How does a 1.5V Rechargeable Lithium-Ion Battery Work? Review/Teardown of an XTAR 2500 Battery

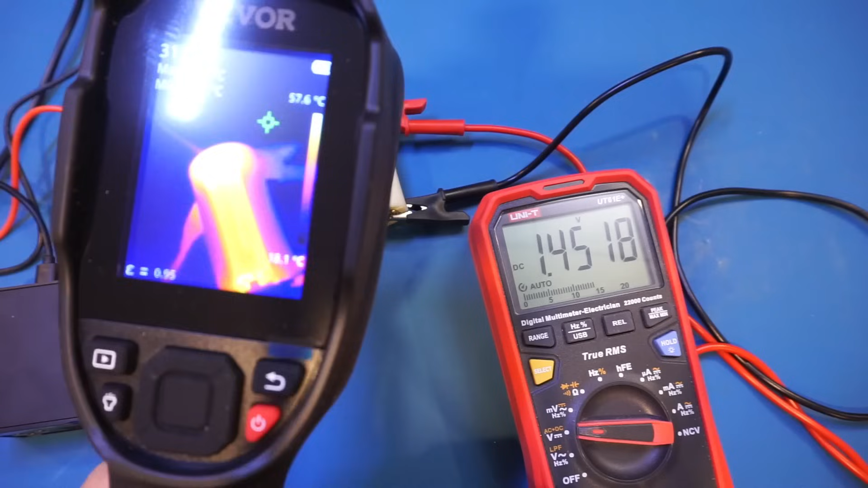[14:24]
So you can see we're approaching 60 degrees already. So that's actually pretty hot.
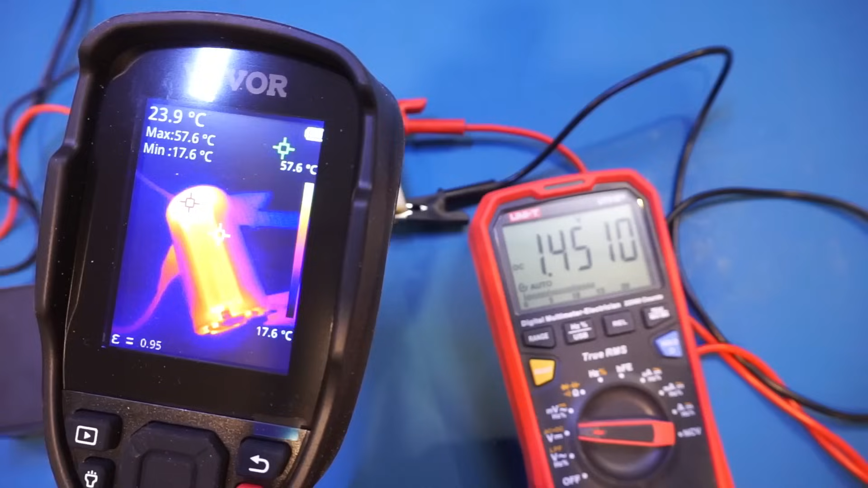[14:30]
On screen: max 57.6°C, min 17.6°C, scale top 57.6°C, scale bottom 17.6°C
Now let me take a picture so I can overlay it onto the video.
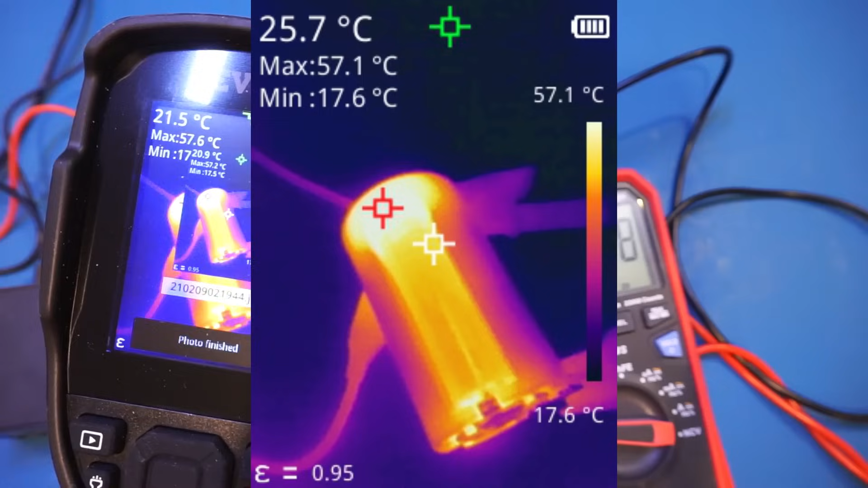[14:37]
On screen: spot 25.7°C, max 57.1°C, min 17.6°C, scale top 57.1°C, scale bottom 17.6°C
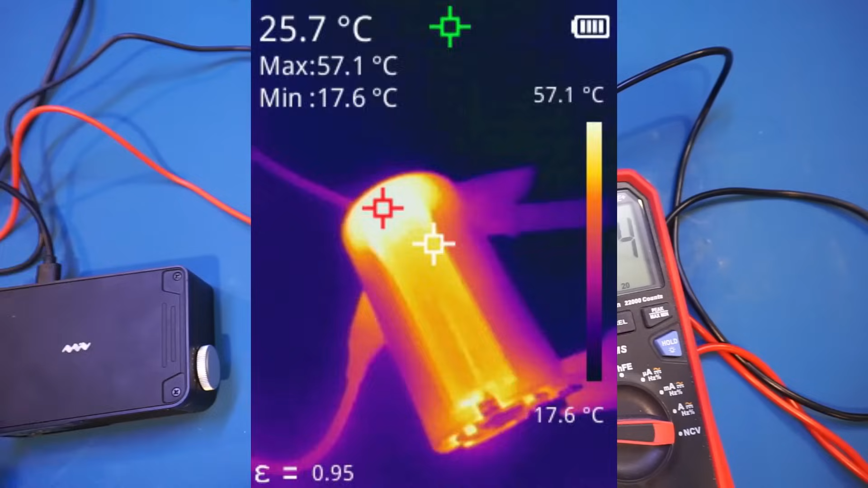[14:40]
On screen: spot 25.7°C, max 57.1°C, min 17.6°C, scale top 57.1°C, scale bottom 17.6°C
Now let me keep increasing the current draw to see how far we can push the maximum here. So now we're at 2 amps. So let me increase the current to 2.1 amp.
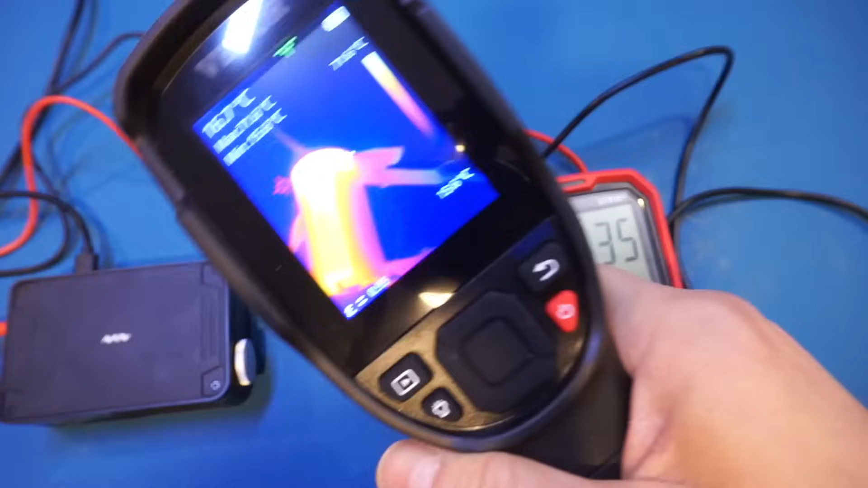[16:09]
Oh my goodness, it's at 75 degrees, and it's still rising.
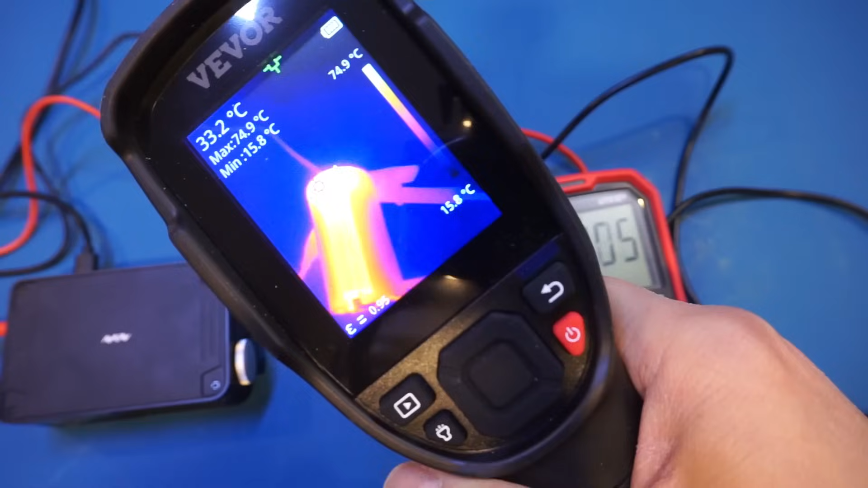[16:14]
On screen: spot 33.2°C, max 74.9°C, min 15.8°C, scale top 74.9°C, scale bottom 15.8°C
So let me take a picture here. So it's actually getting a little bit uncomfortably warm at 2.4 amps.
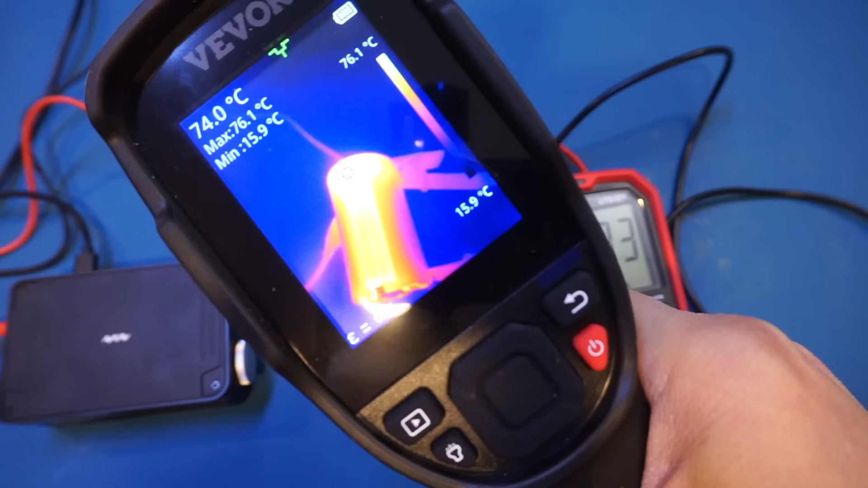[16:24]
On screen: spot 74.0°C, max 76.1°C, min 15.9°C, scale top 76.1°C, scale bottom 15.9°C
So let's reduce it to 2 amps.